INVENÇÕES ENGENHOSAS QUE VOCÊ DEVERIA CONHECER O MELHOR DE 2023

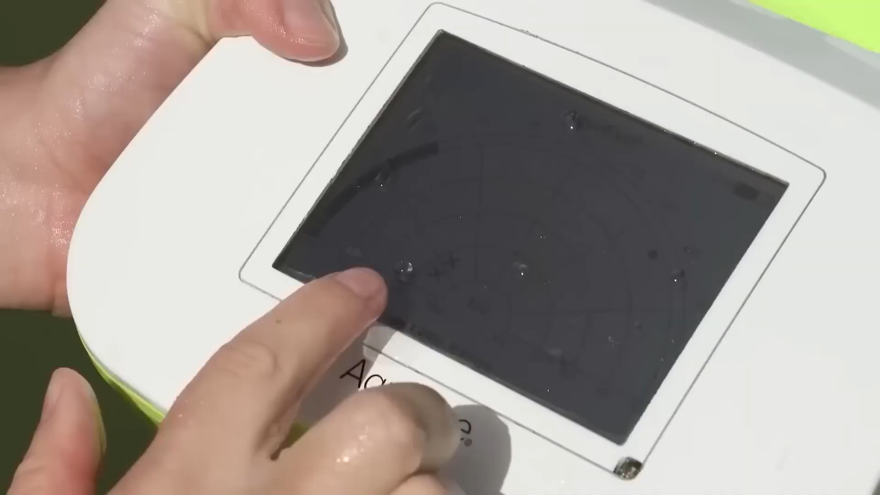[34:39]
E claro, o AquaEye pode ser usado em água salgada.